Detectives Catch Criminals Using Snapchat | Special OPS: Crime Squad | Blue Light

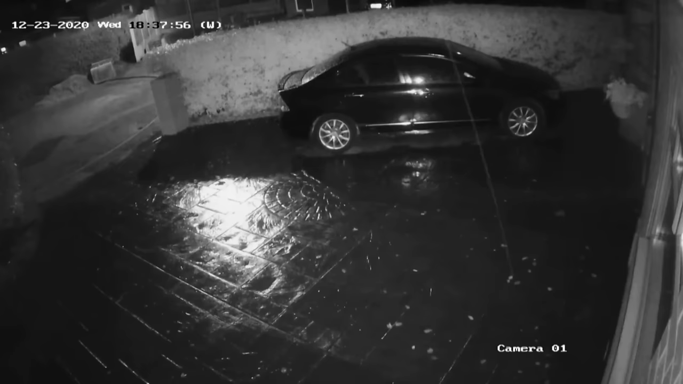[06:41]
You start to see two males, similar build, dressed in dark clothing with what appears
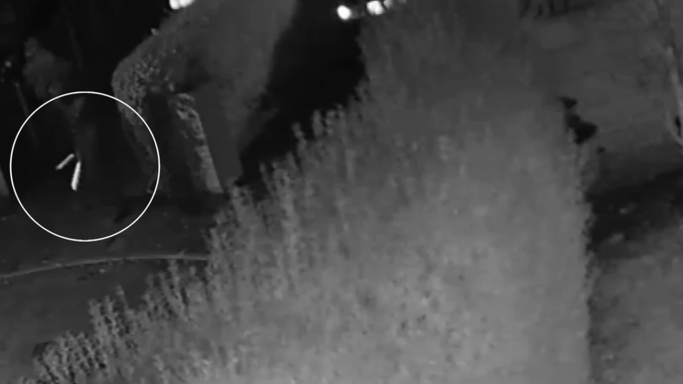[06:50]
to be large objects which keep being pulled and put away constantly.
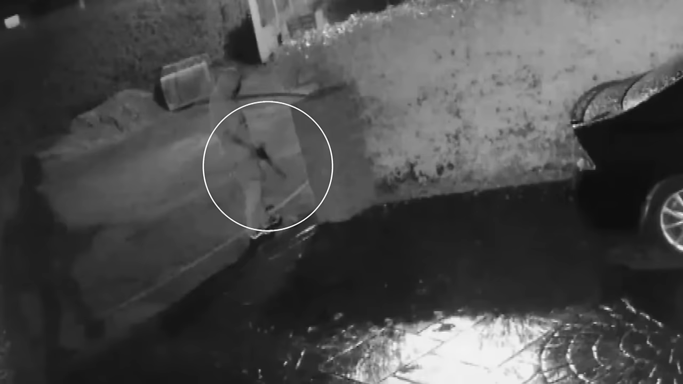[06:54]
We saw the knives produced. They'd been in the vicinity for 40 minutes. Are they waiting for some sort of signal? Are they waiting for the victim to arrive?
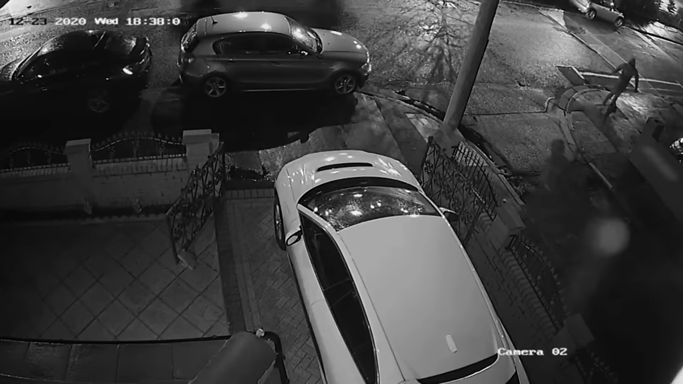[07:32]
You can see the direction that they flee in, but the weather was poor, the quality wasn't the best, so you couldn't identify them from that CCTV.
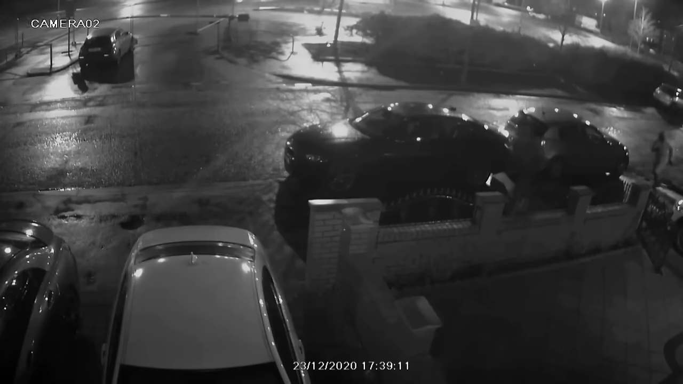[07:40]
The team still had very little to go on.
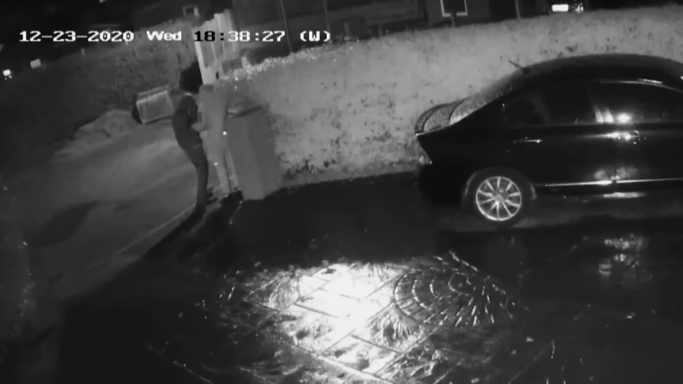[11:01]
I'm pretty confident he gave a signal to those two waiting outside to come in.
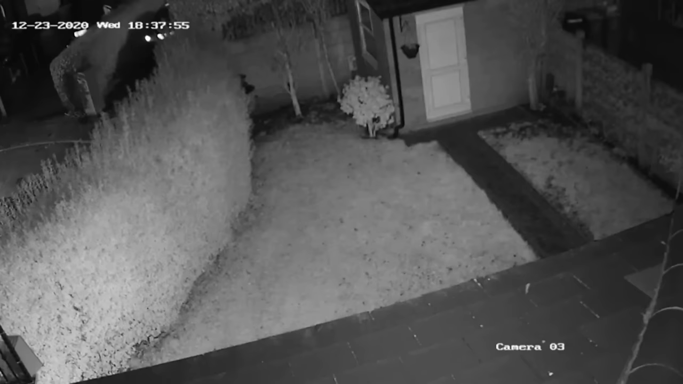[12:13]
The weapon was discarded because they didn't want to be stopped by the police in possession of a weapon. So they decided to get rid of it. Not very far from the attack site at all.
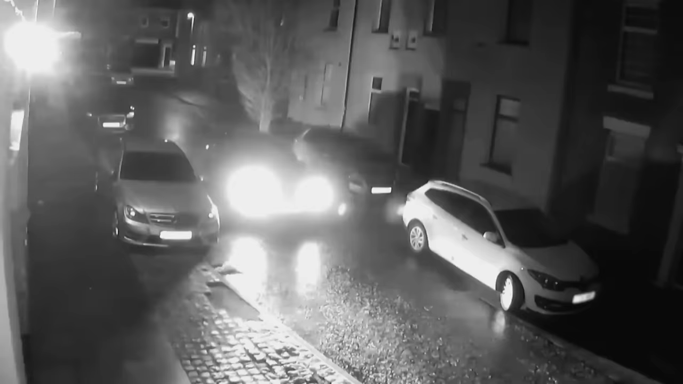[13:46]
He came out just dressed in shorts and not wearing any shoes. CCTV is telling us he's got rid of all his clothing on, you know, a filthy night weather-wise.